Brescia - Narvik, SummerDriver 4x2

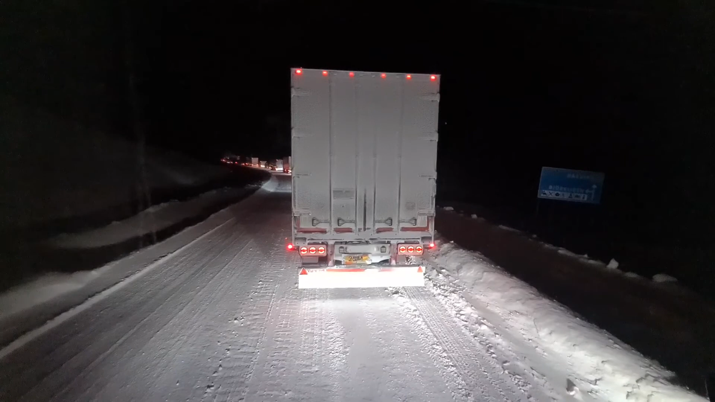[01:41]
Pierwszy w życiu konwój na Bjornfjell. Także jestem i podniecony, i zesrany. Przyznam się szczerze.
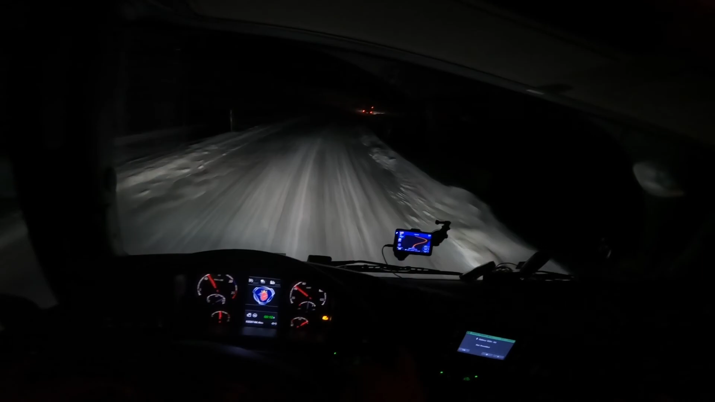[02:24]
Zobaczcie, a raczej posłuchajcie, jak łańcuchy się kleją. Podjeżdżamy tutaj na granicę, będę wjeżdżał.
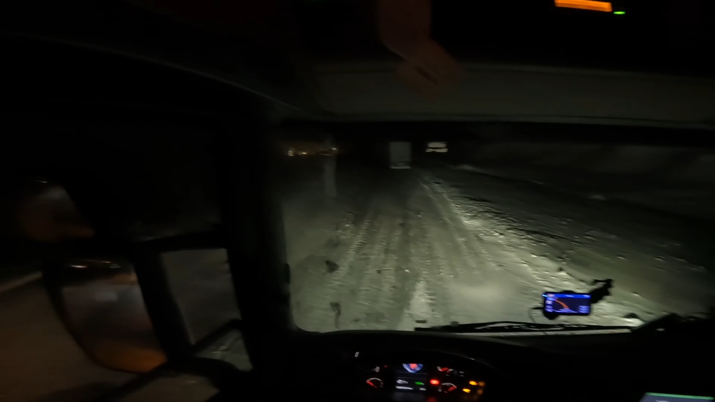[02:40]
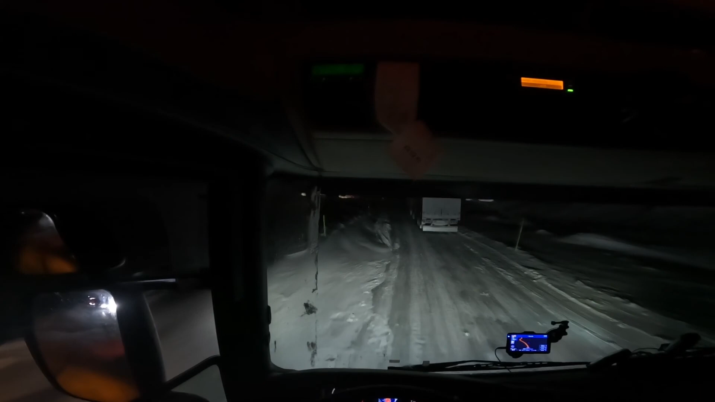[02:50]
Tego trzeba wyminąć. Granicy zostajemy już, bo godzina po czasie, także dzisiaj trzeba będzie zastosować artykuł 561.
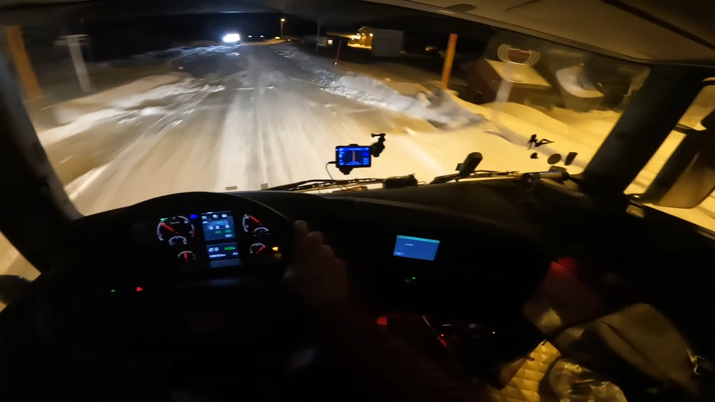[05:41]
Oh, chyba ciekawego, co? Jeszcze kilometr i będziemy na szóstce. A, tu jakiś parking, można sobie łańcuchy pozakładać.